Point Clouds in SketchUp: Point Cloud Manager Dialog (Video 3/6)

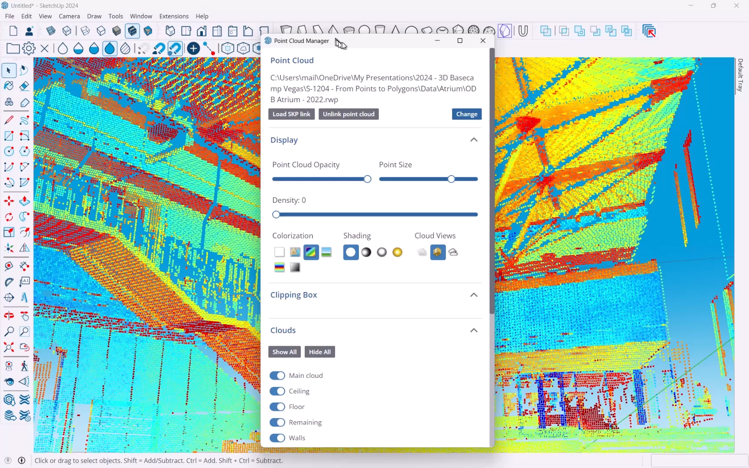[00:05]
In this video I'm going to show you how you would use the point cloud manager, basically this dialog, to set up your point cloud so that you can work with it, get the views, get the various clouds and classifications ready and so on and so forth.
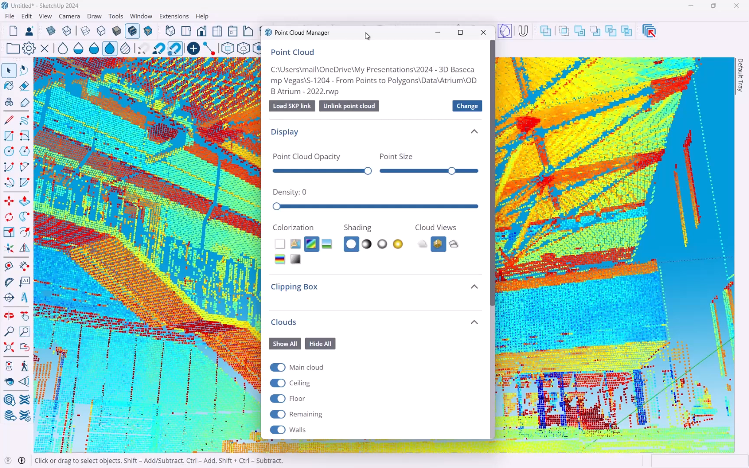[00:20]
So this is really your first step in working with ScanEssentials that you load a point cloud and that you work through this dialog to get it set up. So let's get going in just a second.
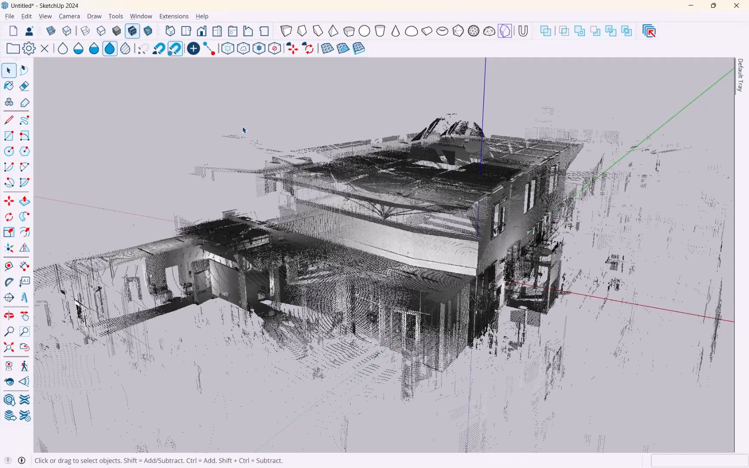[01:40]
Okay, let's look at my main tool,
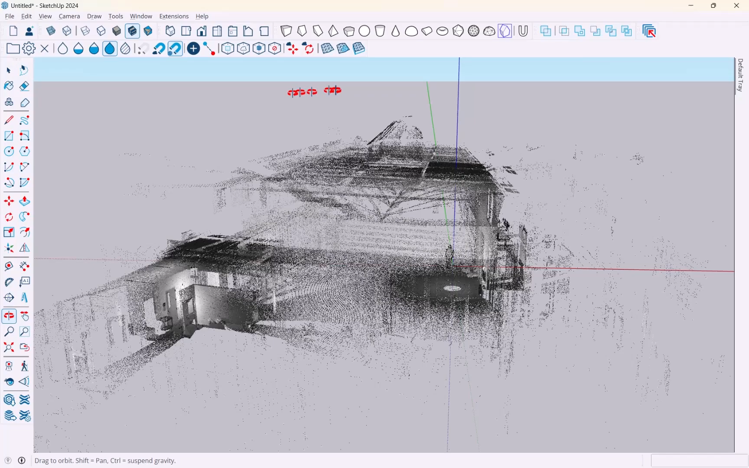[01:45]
the point cloud manager here. What's interesting about this point cloud manager is a bunch of the tools that you see in here are actually replicated as toolbar buttons there. So you don't always have to have this open.
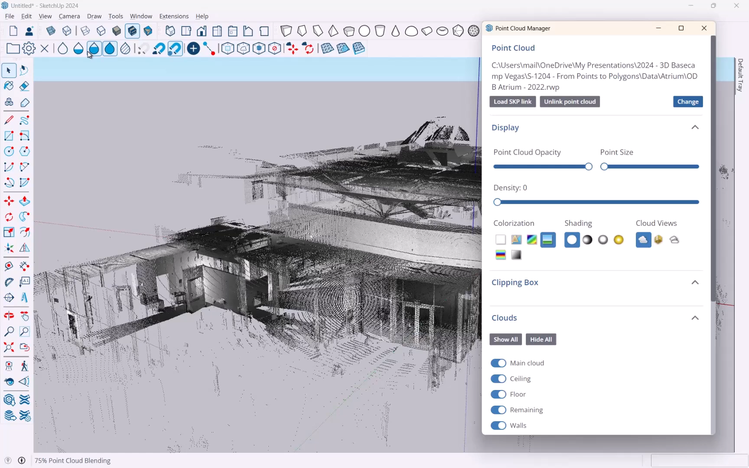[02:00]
Once you become more comfortable with this, you might as well just use these buttons. But I'm going to keep it open because a few things are a little easier to see here. Okay, so let's take a look at the point cloud manager and I'm going to walk you through a bunch of these features. So first of all, up here you have the point cloud reference,
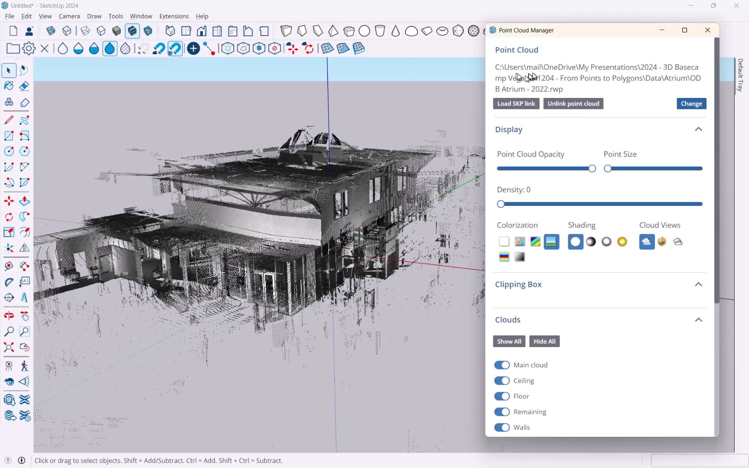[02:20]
you have options to change, load, unload, all of those kind of things. Next, what's interesting is adjusting the display. As you can see right here, they come in with the default opacity and you can fade this in and out. This is also replicated up there where I have, you know, these little buttons right here from zero to 100%. And as you work with this, you will find that you will, you know,
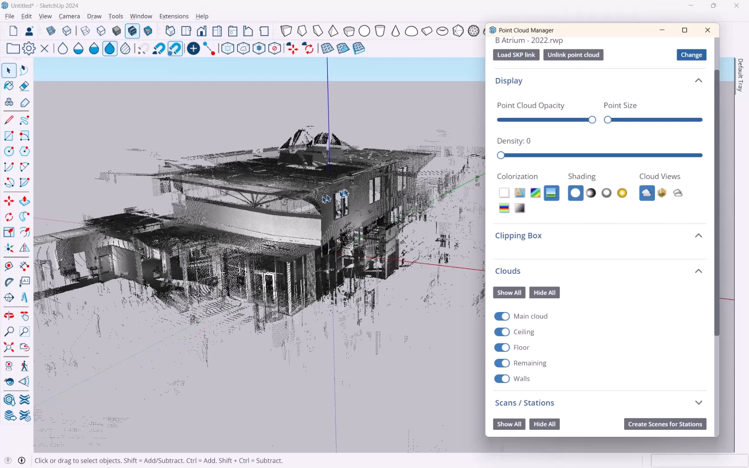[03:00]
want to hide things, make things visible, change opacity as you go along. And so there's a real big need to, you know, be able to adjust this as you go. The other thing that's useful is this point size and you'll see it when I kind of scan, zoom in a little bit.
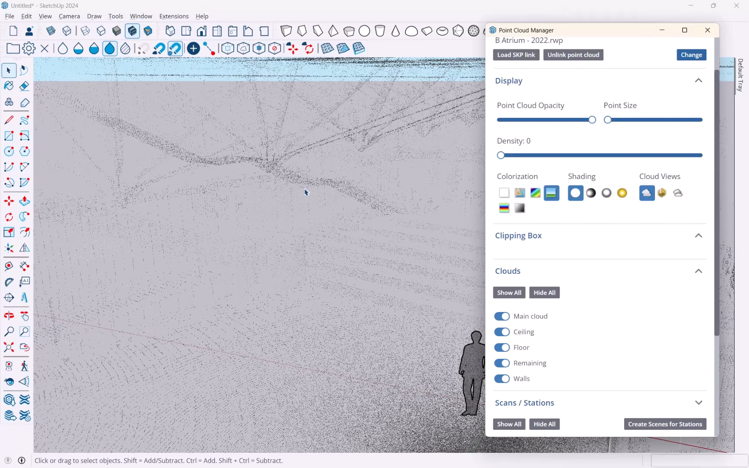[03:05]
You see here at some point these become very thin
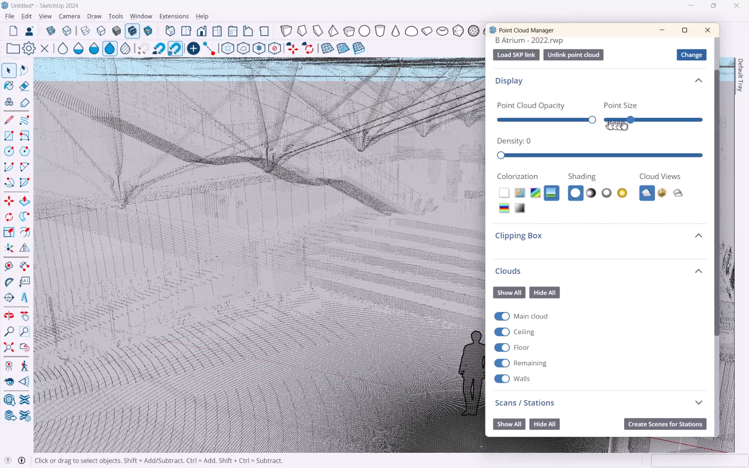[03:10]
and I can make them thicker using this slider.
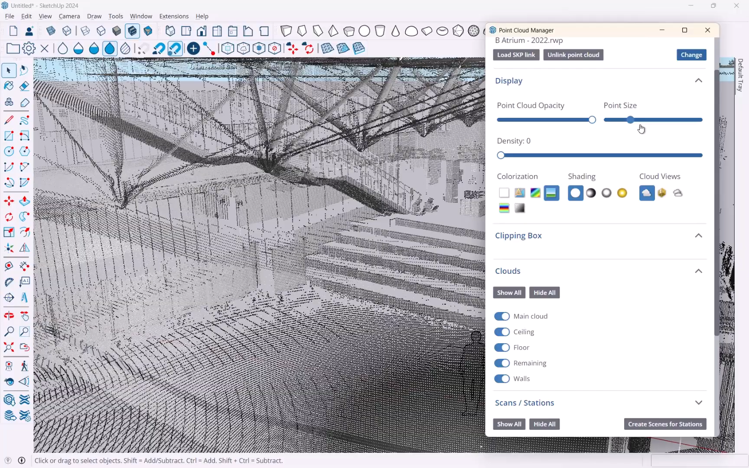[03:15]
I usually like to work with a little bit,
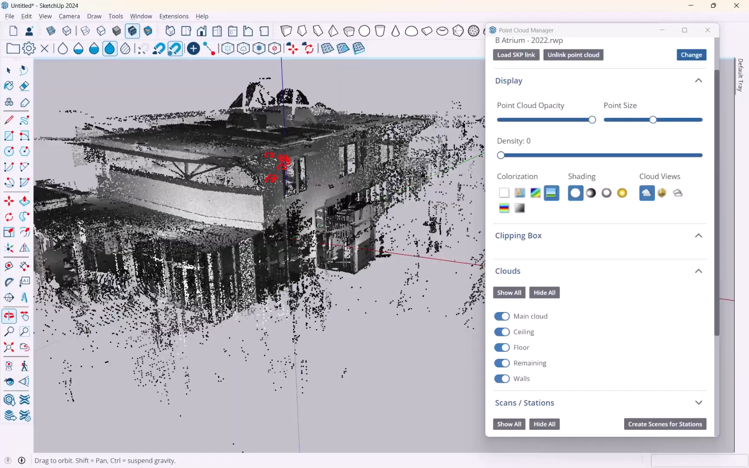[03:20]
you know, heavier thickness just so that I see what's going on.
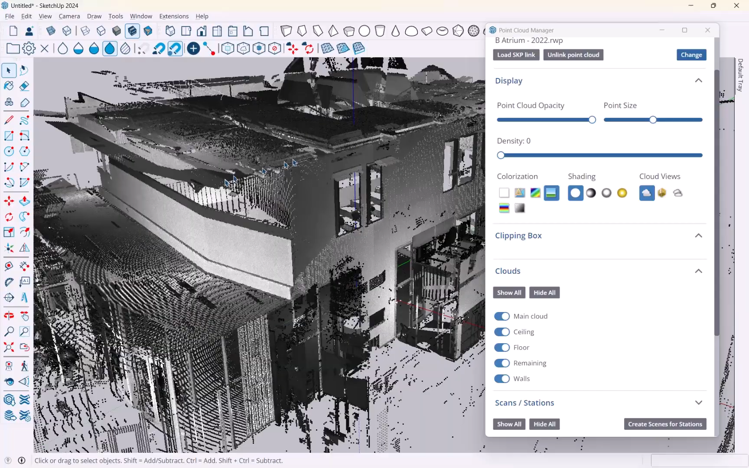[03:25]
But sometimes when you have a lot of points, of course, that gets very messy.
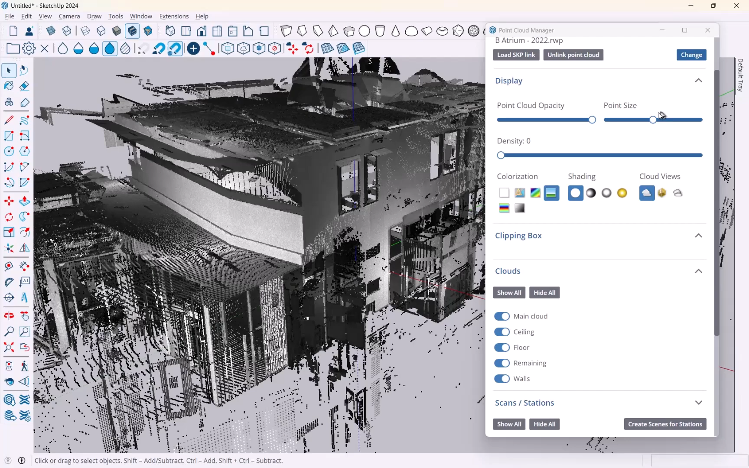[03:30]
So again, another one of those things that you may want to, you know, change while you work on this.
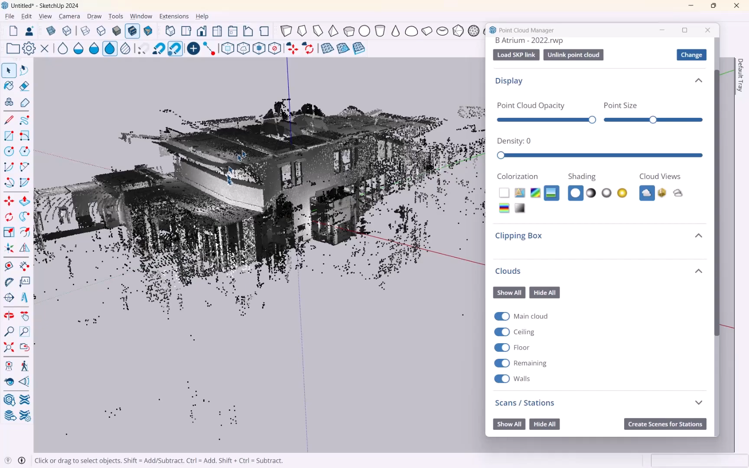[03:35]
The next one, density, you can kind of see a little bit.
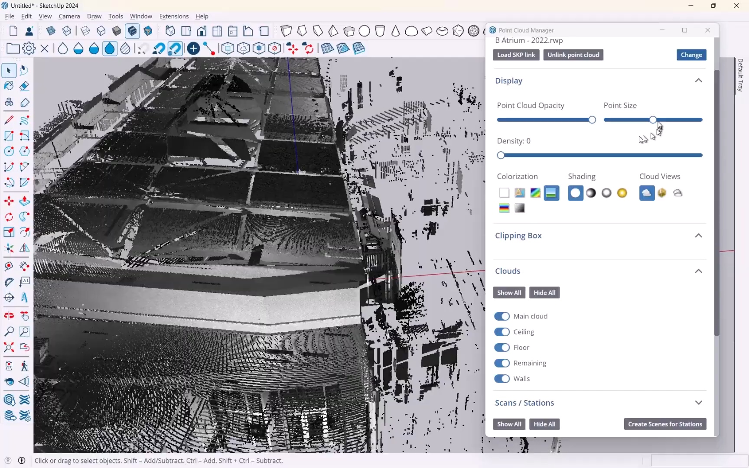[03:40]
Actually, I'm going to move my size down. You can see here that stuff fades out while I move around. This is really important for large point clouds.
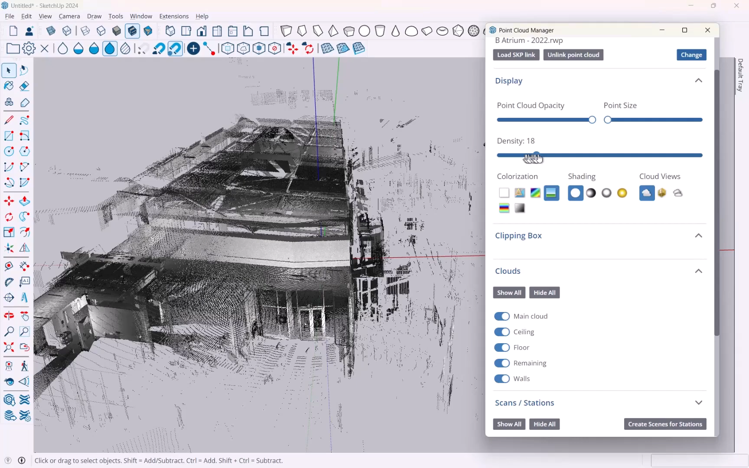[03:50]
Mine is a preview point cloud, so it doesn't have as many points as it could have. But you see when I change density, of course, I retain many of those points.
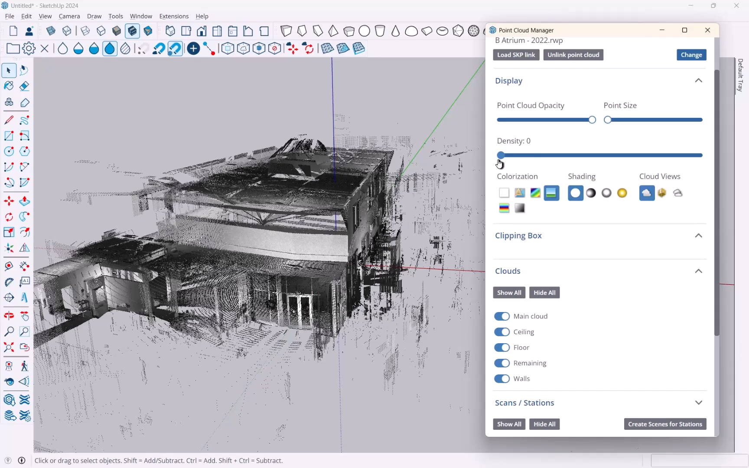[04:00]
So again, you know, adjust to your liking. I'm going to make point size back to my middle here. Then you can colorize these and there are a bunch of different ways you can color these. One is true color. My scanner does not have true color, so you can't see that.
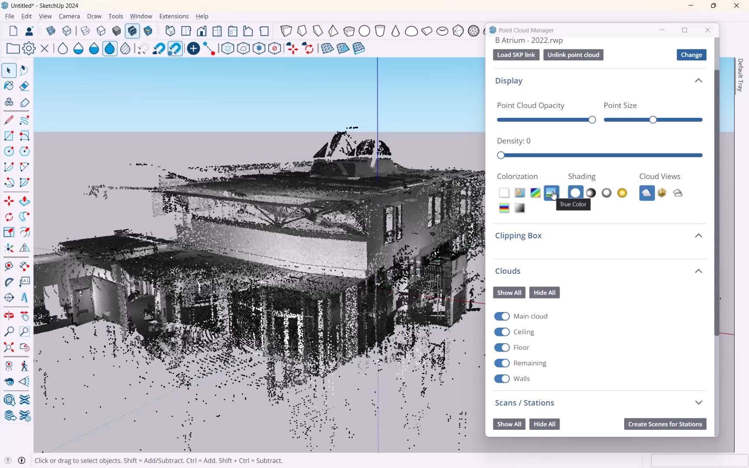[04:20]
This would be a photorealistic sort of representation if that worked. You can do by intensity. This means, of course, if I have more points in an area,
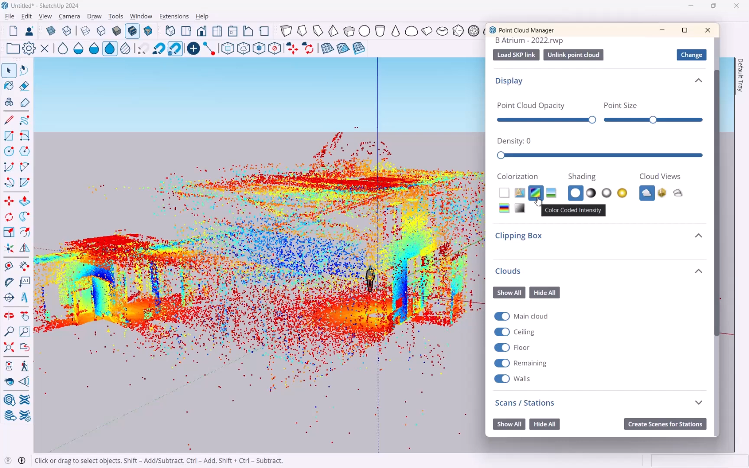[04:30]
I see, you know, more intensity like here and here. It can be useful. Station color is useful because you often have multiple stations. I have two in my model and you may want to be able to identify which point belongs to which station.
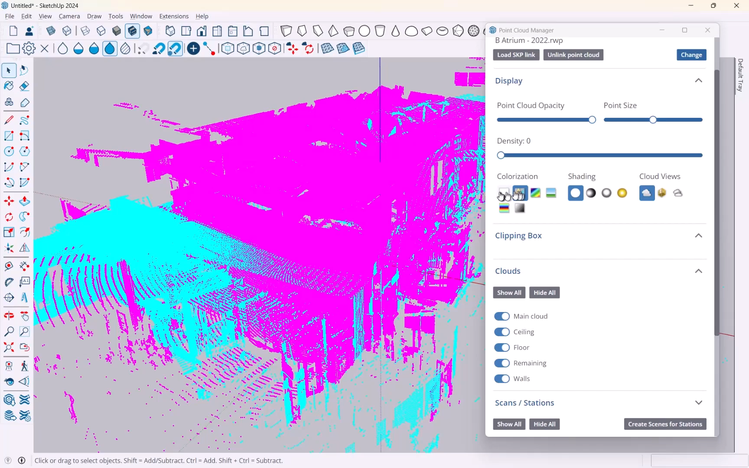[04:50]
And then there's white in there. White doesn't work very well as it is here, but I'll show you in a second where it's useful. You can, you know, color by height.
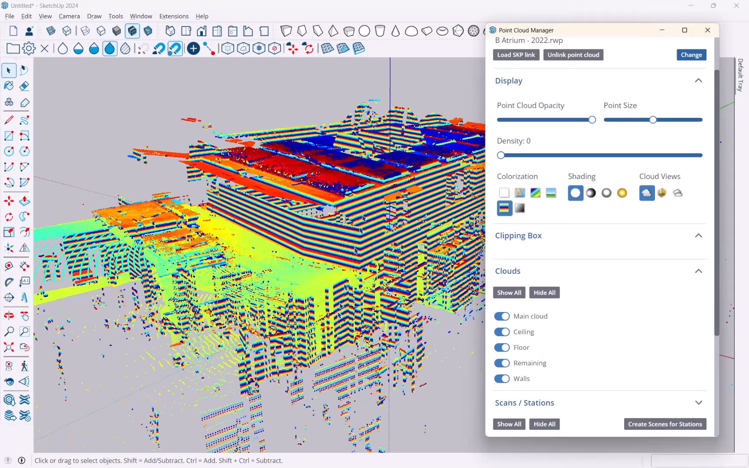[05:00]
Not overly useful in my case right here.
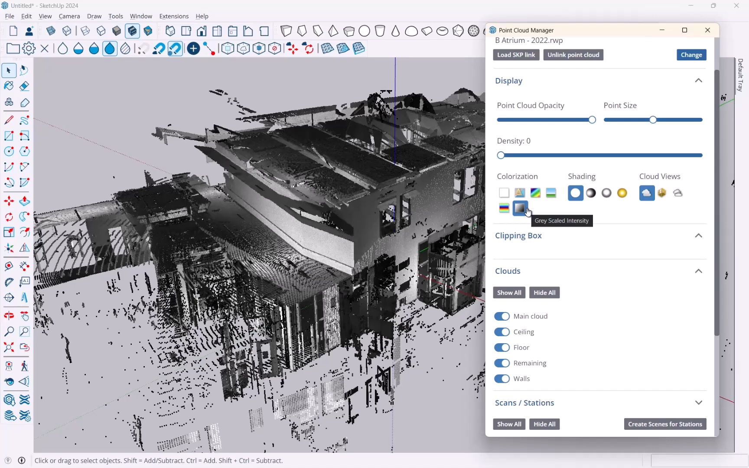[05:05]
And then you can do grayscale. Let me show you with white.
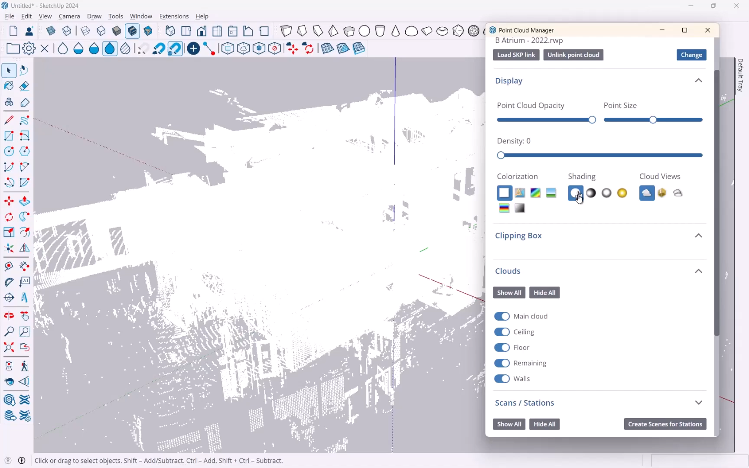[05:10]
One thing that happens with shading over here, you have your default shading, of course,
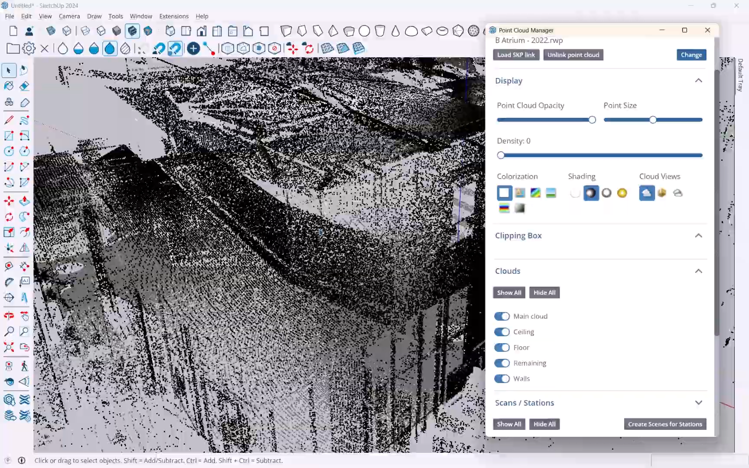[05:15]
but you can also turn on shading that's a normal shading where you get a little bit more surface-y type appearance.
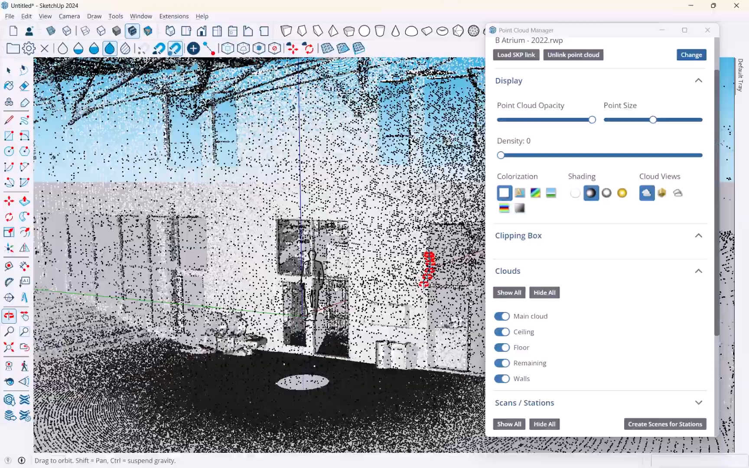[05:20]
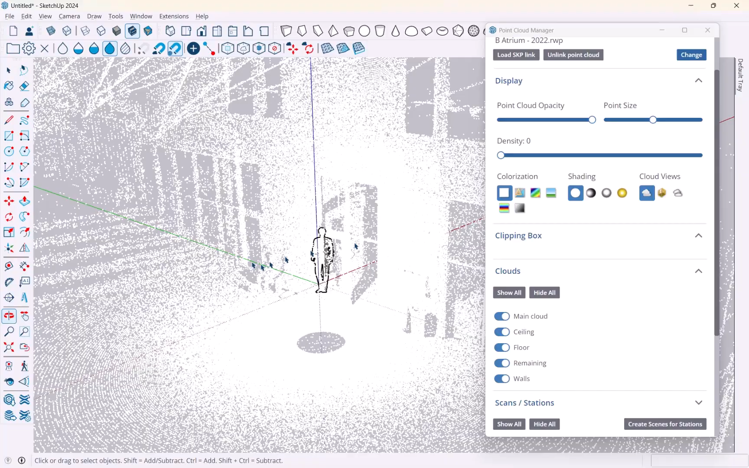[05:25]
You know, without default, you won't get that even if you have, you know, like these guys here.
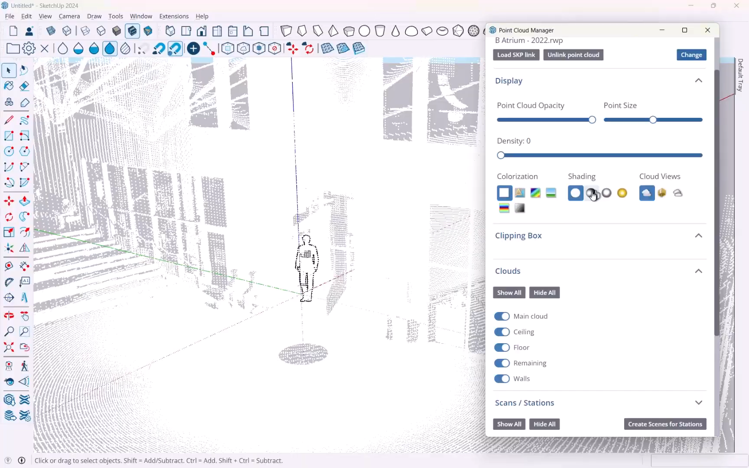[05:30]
So if you do white and normal shading, that's usually quite useful.